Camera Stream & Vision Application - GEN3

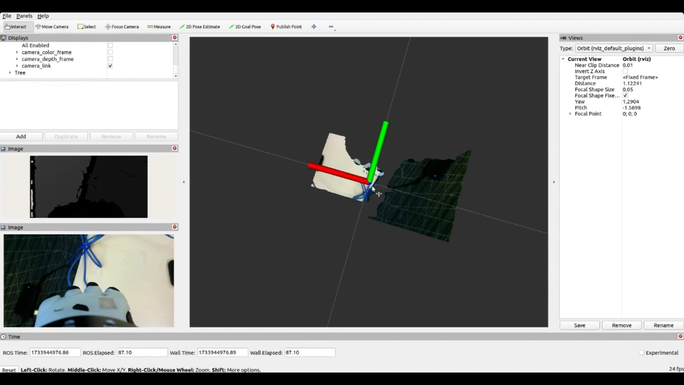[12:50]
So as you can see Here the camera is pointing towards the table And part of it can show the floor
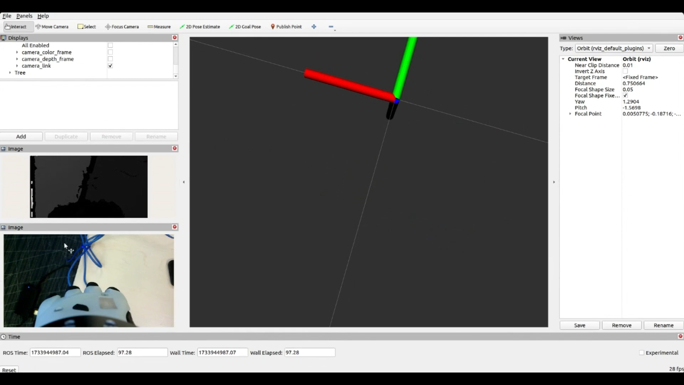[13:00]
So these two things are at different elevations So if we scroll
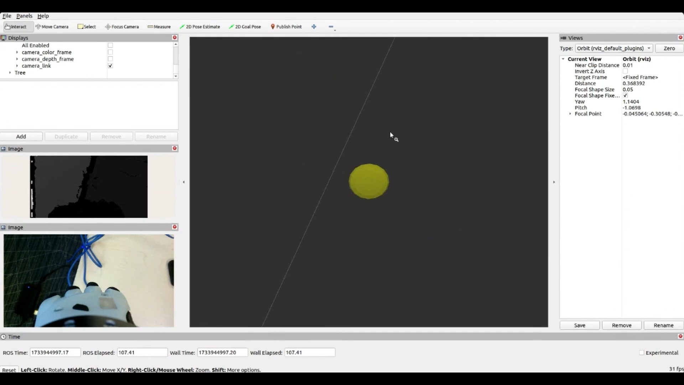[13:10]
a bit in here We can see the different elevations From the perspective of the camera
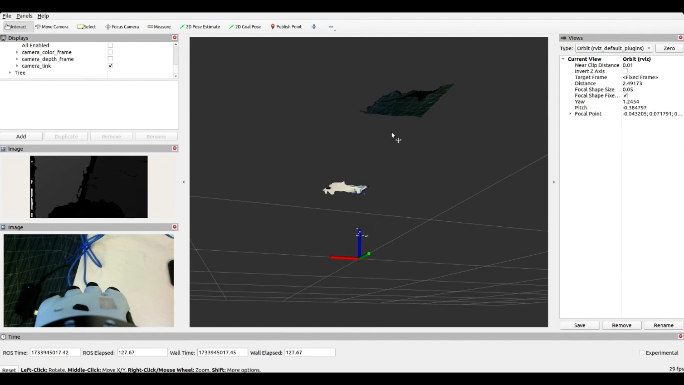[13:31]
So it is Here is the table Here is the floor Here is the floor at different elevations And you can see also the colors as well So it is going on and off Because of the limited computational power But if you have If you can afford more resources
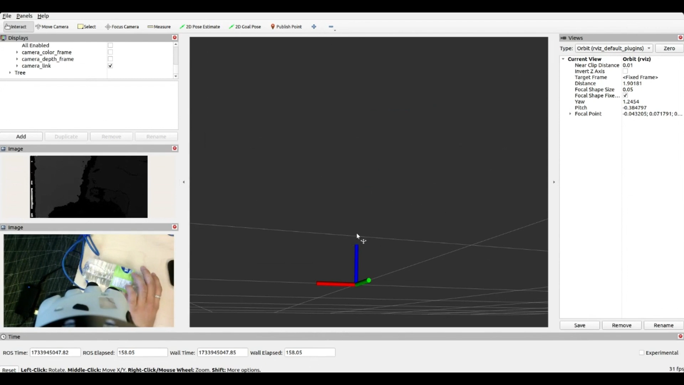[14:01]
Let's see if we can detect that So you can see that you have The bottle detected
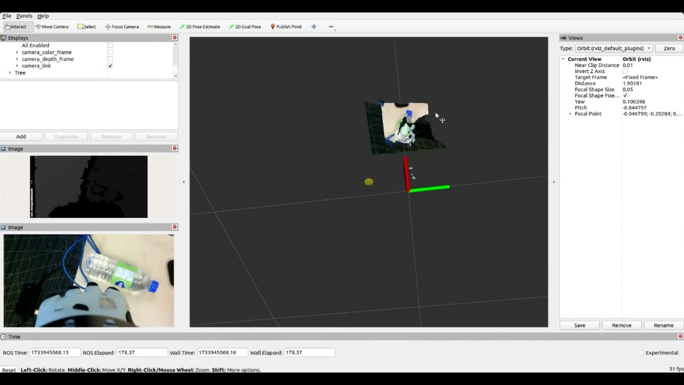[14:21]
Showing a bit of protrusions as well As you can see So yeah That's pretty much it guys So I hope you like this video And thank you very much for watching